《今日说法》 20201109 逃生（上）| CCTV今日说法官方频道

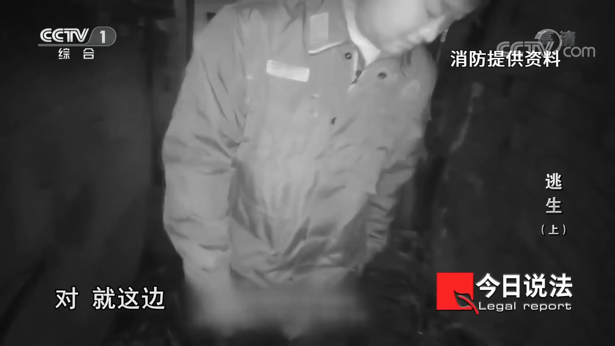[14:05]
报警的第一发现人员肯定是这边这边磁砖都没掉